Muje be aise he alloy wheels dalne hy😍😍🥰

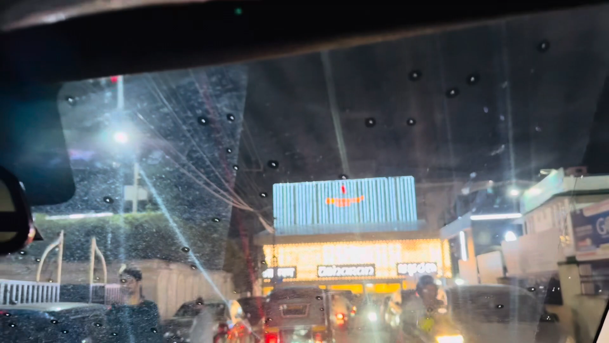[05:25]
सो पता भी नहीं चल रहा, देखो ग्लास की वजह से थोड़ा पता चल रहा है,
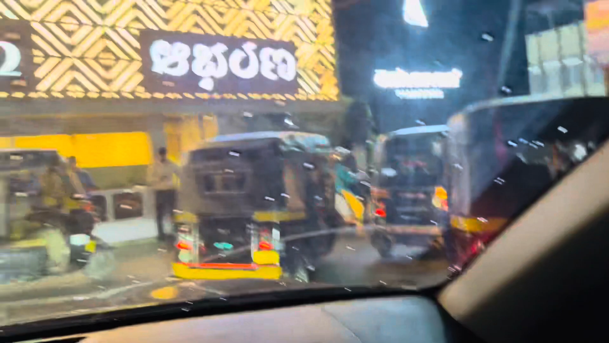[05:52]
ऑटो को टो किया जा रहा है यहाँ पे, देखो।